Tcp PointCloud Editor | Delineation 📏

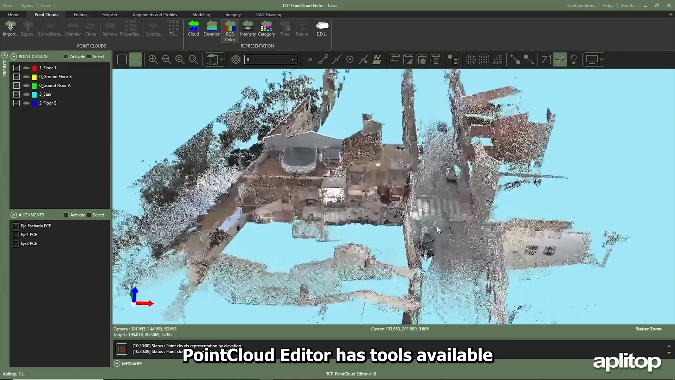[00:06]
point cloud editor has tools available for delineating entities that are recognized in the point cloud in this case the cloud is cleaned
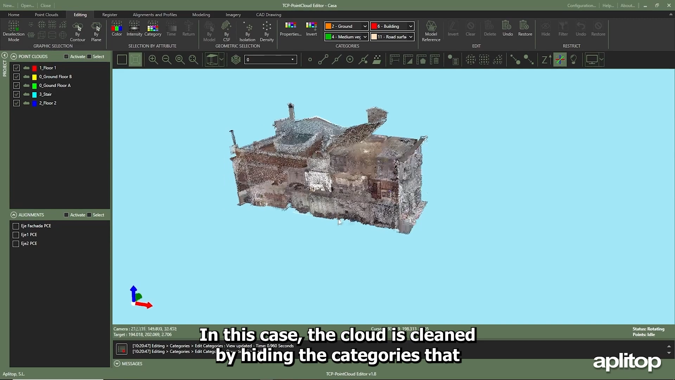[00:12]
by hiding the categories that we are not interested in visualizing to focus attention on the building from a side view
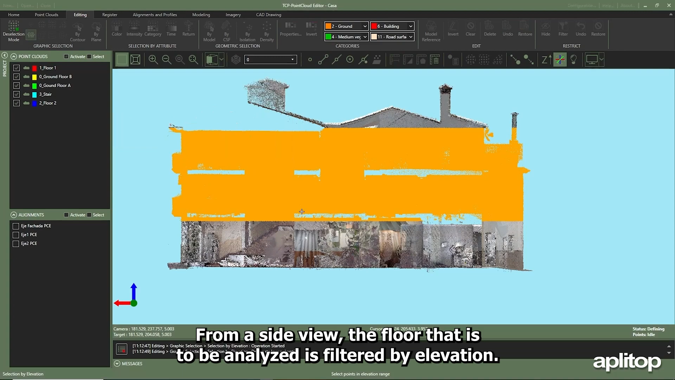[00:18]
the floor that is to be analyzed is filtered by elevation in this case the first floor is chosen to clearly
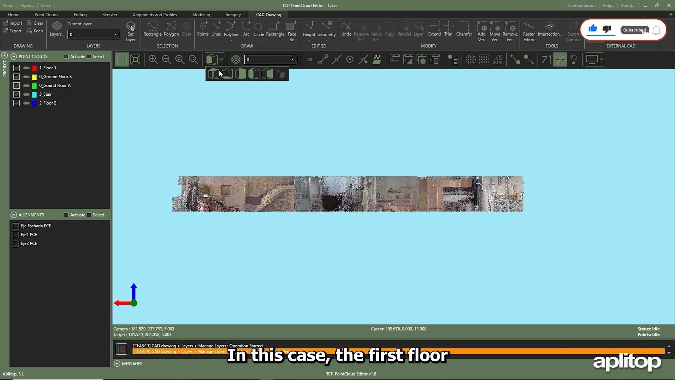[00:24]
see from a top view the partitions doors etc with the 2d polyline cad drawing tool from
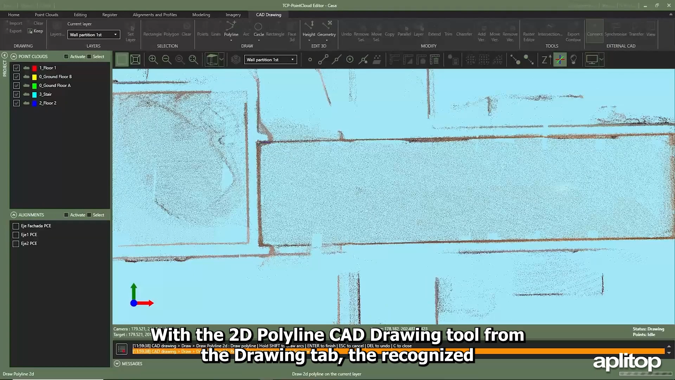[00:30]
the drawing tab the recognized elements such as partitions furniture structure etc are delineated
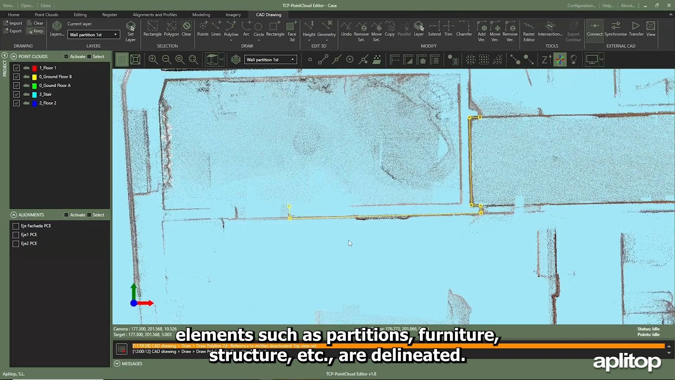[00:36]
as can be seen initially the polyline is dimensioned to zero in this tab there are
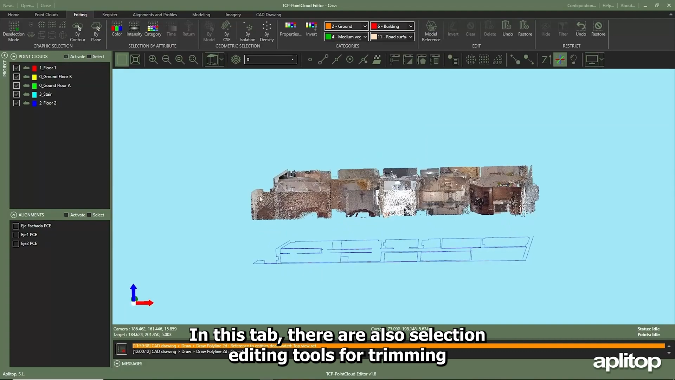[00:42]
also selection editing tools for trimming or moving vertices as well as raising entities extruding etc
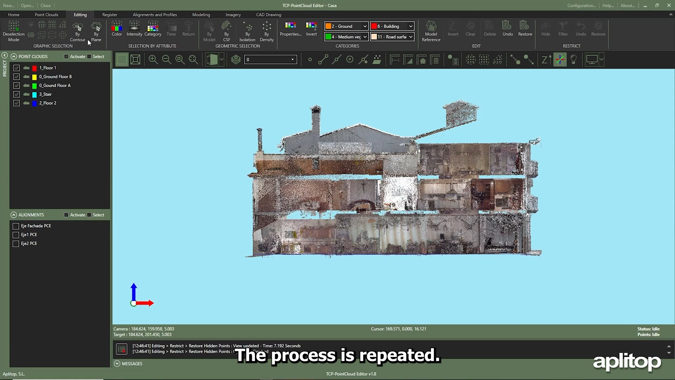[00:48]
the process is repeated in this case by graphically selecting the points of the floor to filter it and visualize
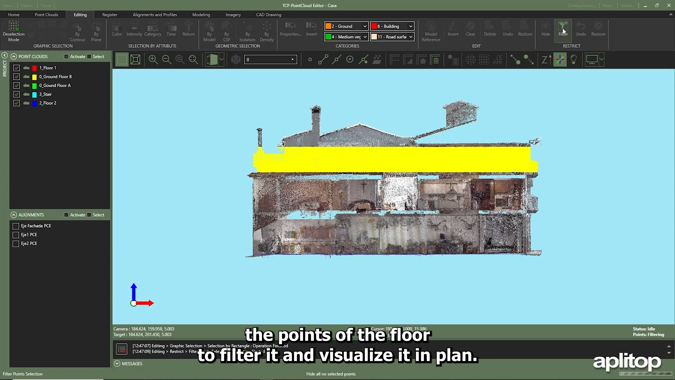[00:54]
it in plan with the layer manager we create a new one to delineate on it is changing the color and if desired the thickness of the walls upon completion both layers can be activated to see the difference